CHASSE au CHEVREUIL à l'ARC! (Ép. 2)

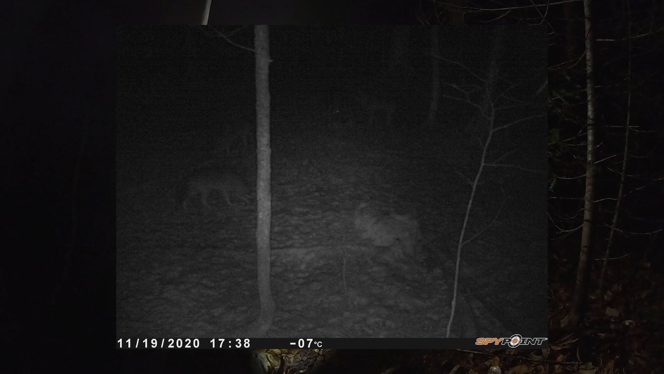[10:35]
Non, ils vont partir avec, ils vont le traîner, ils vont peut-être partir avec le panache par la tête. T'es si, t'es fou? Moi, je reste ici. Moi, je cherche, moi, ils viendront pas me manger. Il est où, le show?